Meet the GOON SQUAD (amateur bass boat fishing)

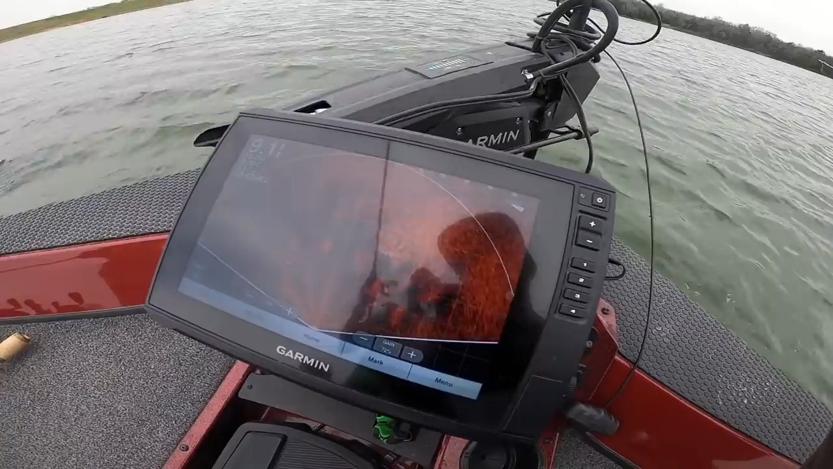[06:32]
Get ready The big fish, there was just like a big bass that roamed through the bait literally right in front of the boat.
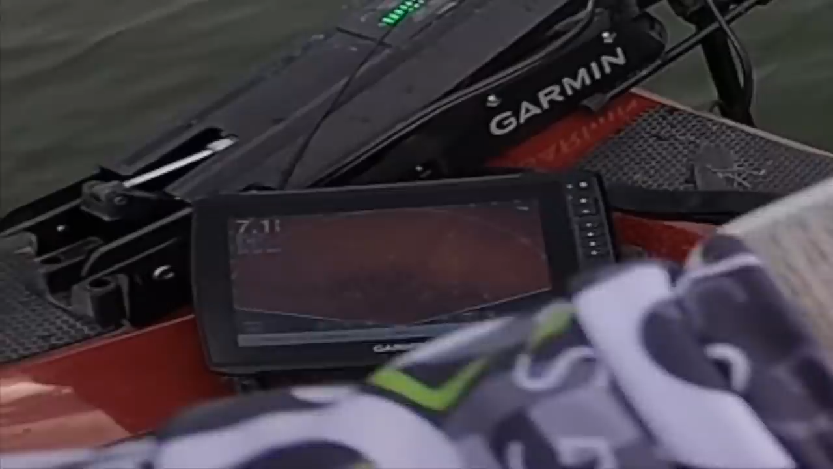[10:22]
Yep, yep Yeah, I'm gonna go through them Oh, I just went through them. I think someone's locked There was two on it because one was coming at it and then another one almost chased it after like like came up to it We're in them,
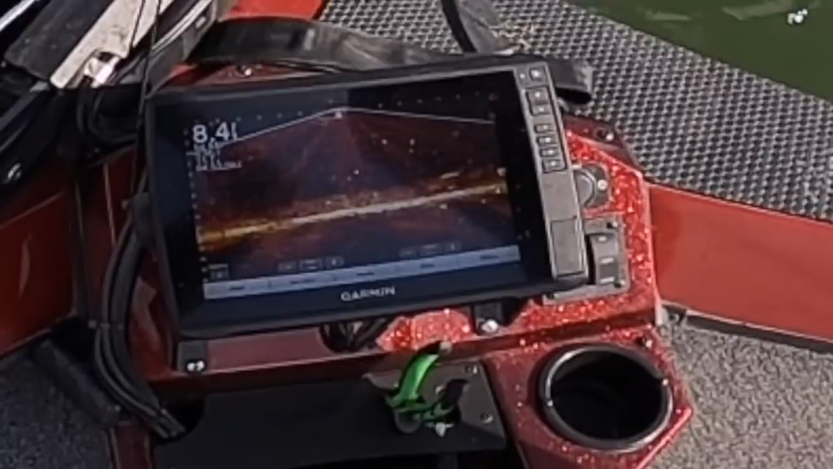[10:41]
Yep, that might be a bass that might be a bass That's something bigger. He's at you. That's he is at the moment, but he was on you. I know so looking at it There's there's some oh, he's about to be he's right under the boat now.